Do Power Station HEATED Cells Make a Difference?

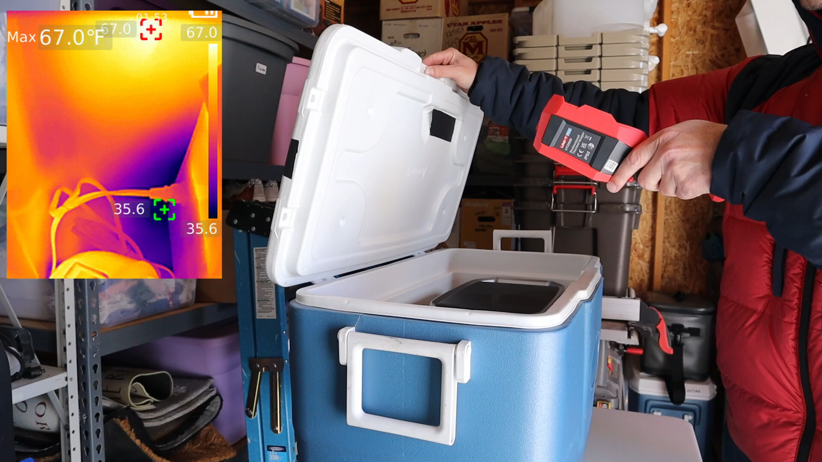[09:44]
On screen: max 67.0°F
degrees the bottom of the cooler is still a bit cold and over here I'm
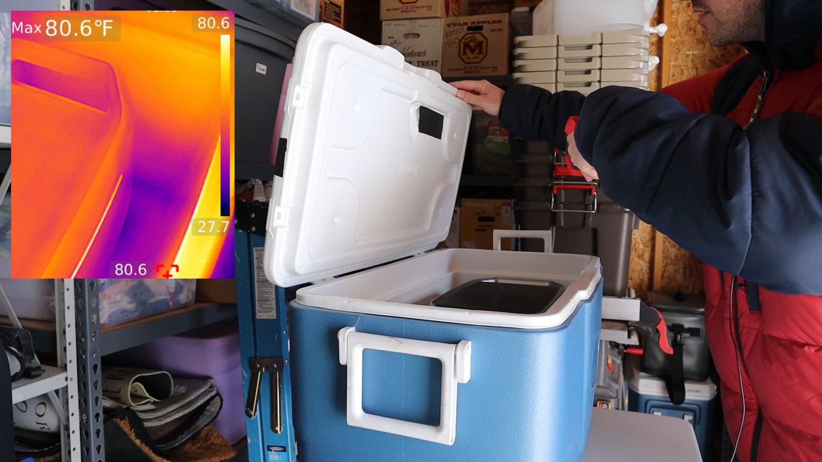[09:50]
On screen: max 80.6°F
seeing about 80 degrees on the top of the cooler but yeah the bottom is still cold yeah so the bottom of the area is still really cold the power